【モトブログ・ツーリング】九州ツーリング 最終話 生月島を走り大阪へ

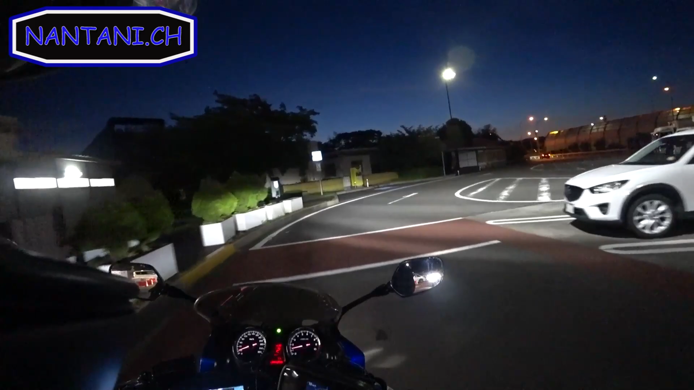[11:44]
え、これどっち？これ右やな、よし。右やな。